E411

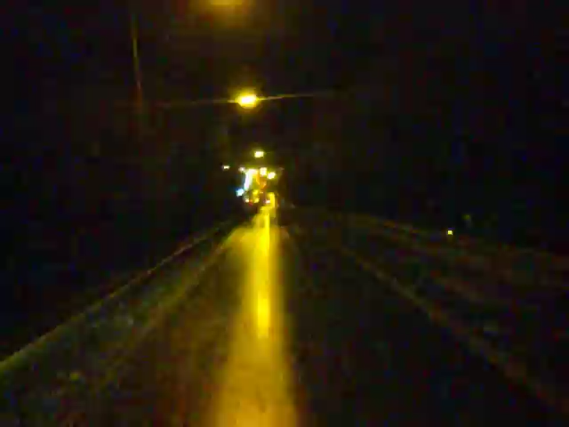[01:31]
Belto ! Belto ! Belto ! Belto ! Belto ! Non, j'ai dit Belto ! Oh putain, un accident, un accident ! Attention, attention, un accident ! Oh putain, nom de Dieu, c'est pas possible ça, putain, ouais mais c'est grave ça en plus !